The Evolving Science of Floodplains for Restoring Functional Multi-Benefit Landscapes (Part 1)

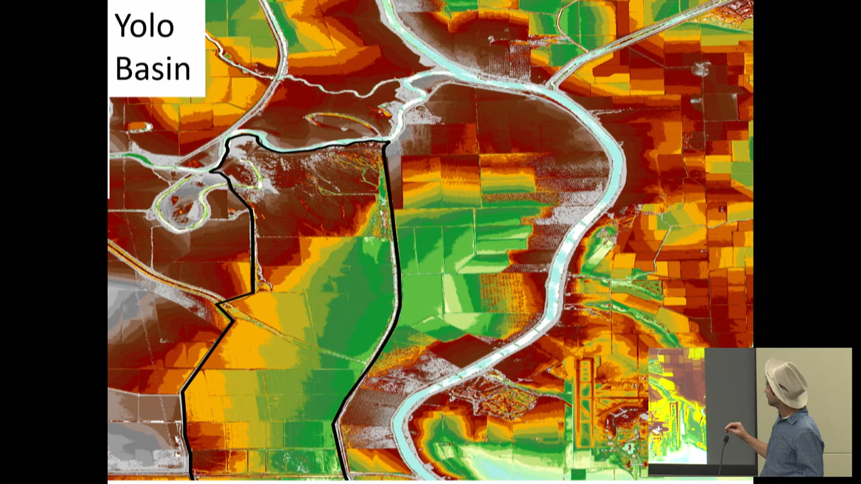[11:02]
What I want you to see is all that red. That red is high ground. Going into yellow, lower, green is the lowest. What it shows is that there are these low areas off to either side of our river channels. We call those flood basins, right? And this is the simple fact.